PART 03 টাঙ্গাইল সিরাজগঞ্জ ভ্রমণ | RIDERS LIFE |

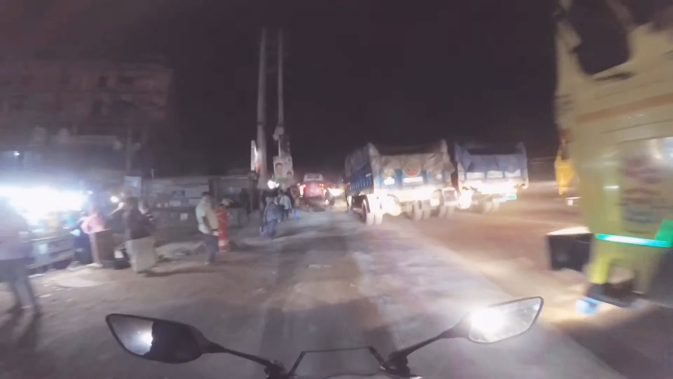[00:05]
ভেবেছিলাম রাস্তাটা খালি পাবো, বাট রাস্তাটা খালি পেলাম না।
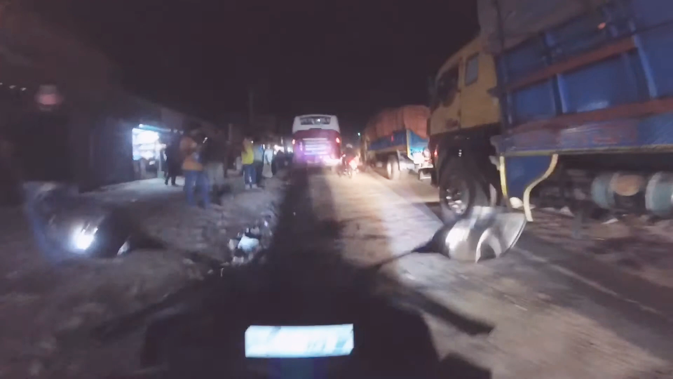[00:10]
রাস্তায় প্রচণ্ড পরিমাণে জ্যাম, চন্দ্রা বাইপাস।
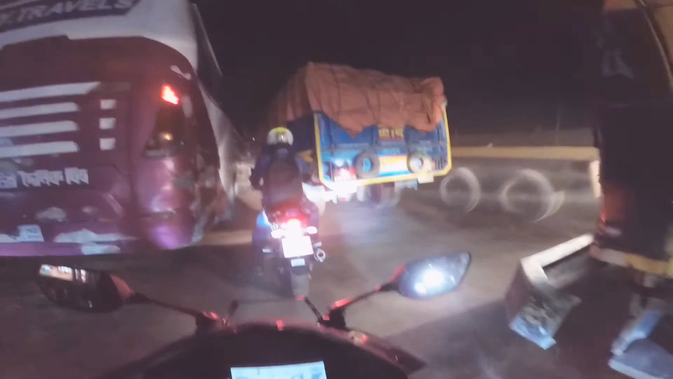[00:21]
ভাই মায় দোয়া রাখো ভাই, মানে মরে দিও না।
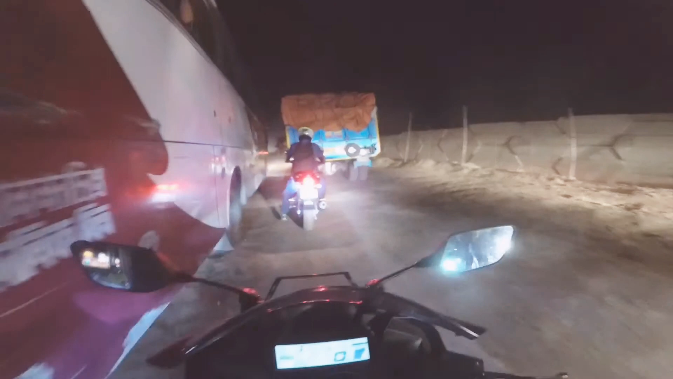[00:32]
রাস্তার অবস্থা চরম, চরম রাস্তার অবস্থা।
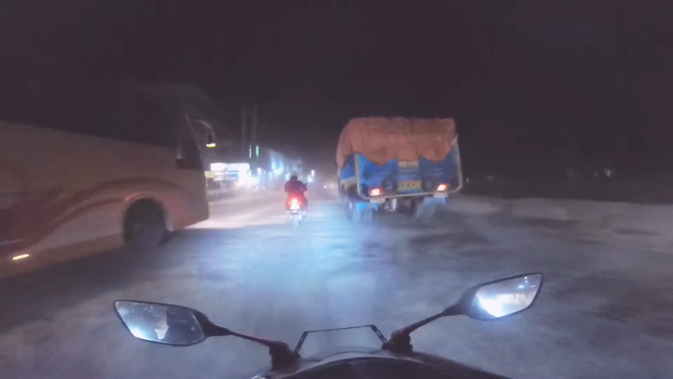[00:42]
যাই হোক,
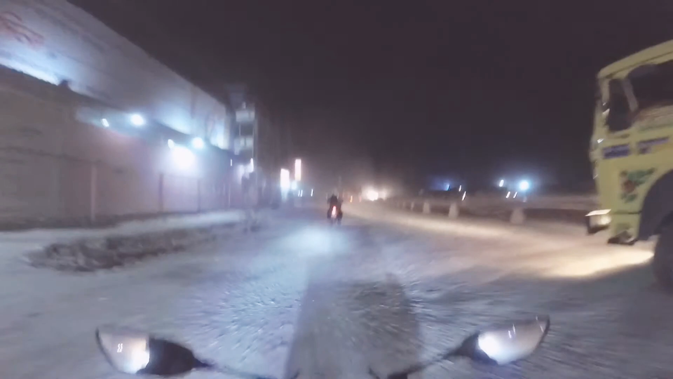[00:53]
এখানে ব্রেক করা যাবে না, যেহেতু নুড়ি পাথর কথাও বলা যাবে না।